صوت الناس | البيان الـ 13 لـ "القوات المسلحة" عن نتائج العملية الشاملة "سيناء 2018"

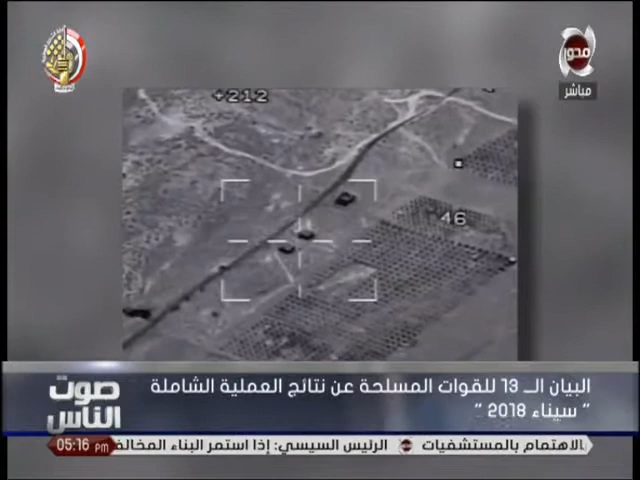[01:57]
باستهداف وتدمير تسعة اهداف خاصة بالعناصر
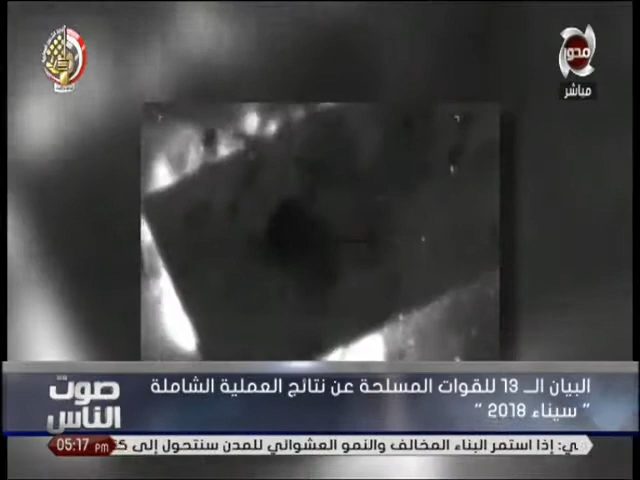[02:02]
الارهابية بعد توافر معلومات تفيد استخدامها في ايواء هذه العناصر وتدمير سيارتين مفخختين معدتين لاستهداف القوات بمناطق العمليات القضاء على ثلاثة عشر فرضاً